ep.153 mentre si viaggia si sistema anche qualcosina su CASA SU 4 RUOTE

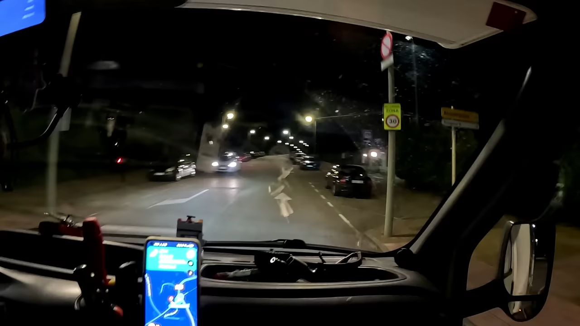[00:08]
Eccoci arrivati, qualche buco c'è, meno male, ce n'è pochi.
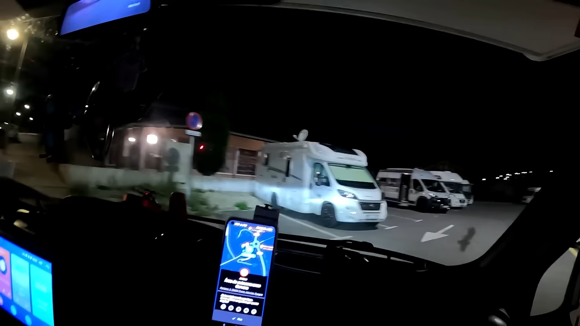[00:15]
Tra l'altro stretti, stretti. Sì, sei proprio uno attaccato all'altro.